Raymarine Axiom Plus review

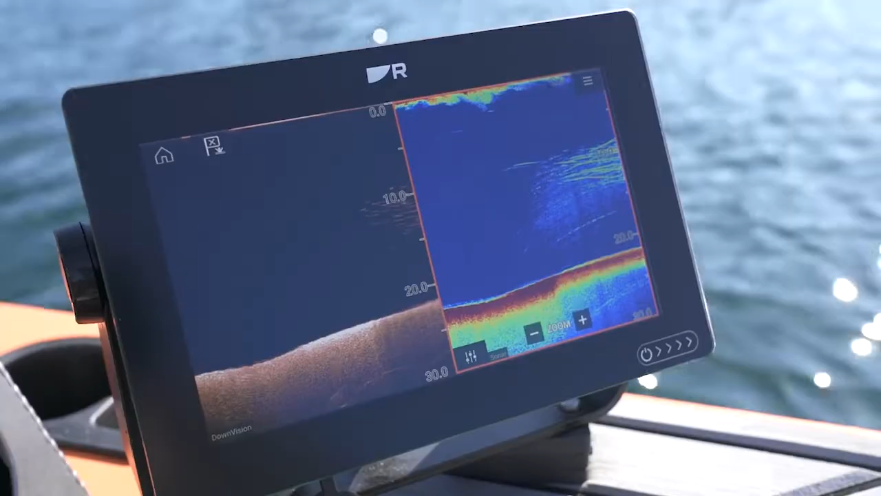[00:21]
What are your first impressions of the new unit? My first impression, I took it out, I've had it out on the boat a couple times and first impression has been you know it's a pretty wicked unit and mainly because because of this this screen and all the new tech is pretty much in here.
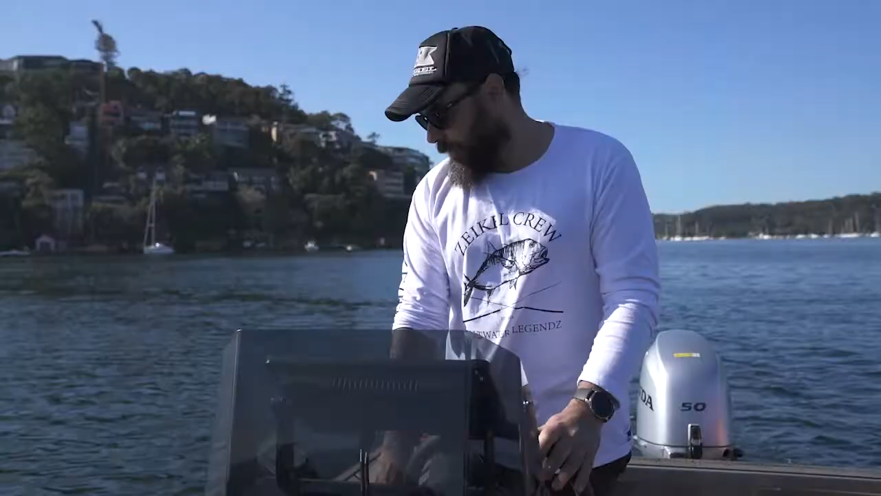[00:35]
It's a lot brighter, I mean they go on about brighter, smarter and tougher and it's all pretty much true so.
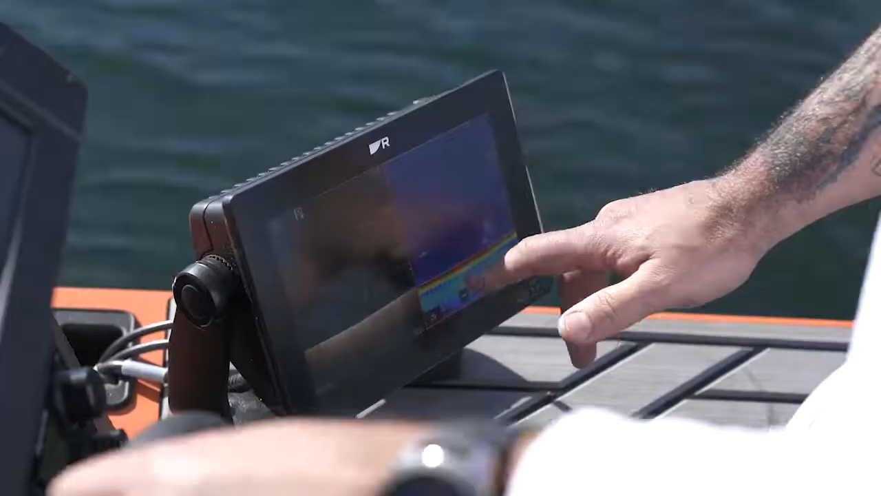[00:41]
Okay, so I mean even just looking at it here from this angle I can still pick up what you know what I'm seeing here on the Sonar which is on both those screens which is pretty pretty awesome.
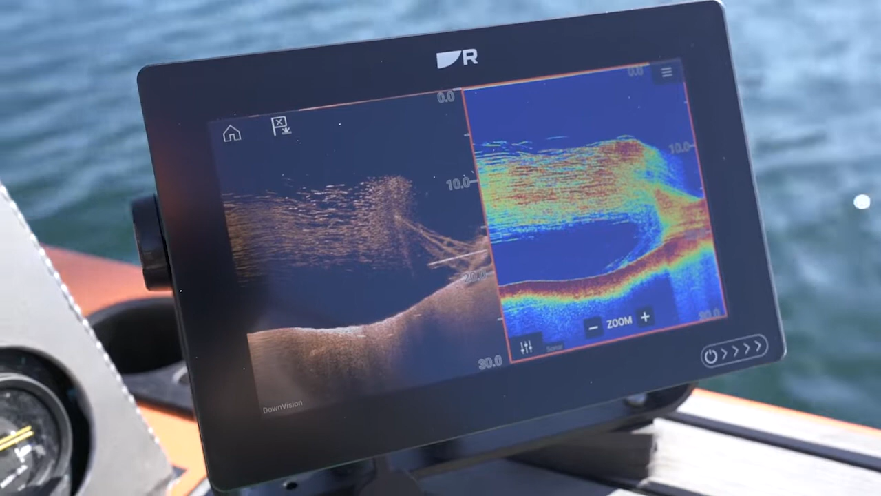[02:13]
Yeah well we've just been over one of the wrecks in Sydney Harbour here and just saying oh we'll show you some of the screenshots of that this is how clear and and obvious some of the the wrecks and the bait showing up on that so. Yeah so we've been lucky enough to find one of Scotty's new wrecks so. We'll have to wipe all the data.